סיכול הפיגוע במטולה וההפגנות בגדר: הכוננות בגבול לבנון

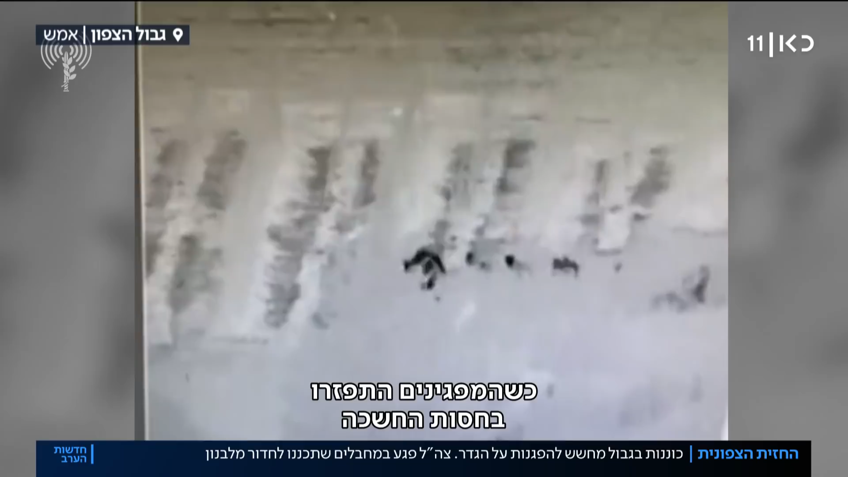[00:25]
סביב חצות סיקלו חיילי צהל חדירה לישראל בגזרת מטולה כשהמפגנים התפזרו בחסות החשיכה התקרבו כמה מחבלים חתכו את הגדר וחצו לשטחנו מערב של צהל זיהה והרחיק אותם בירי הערכה היא כי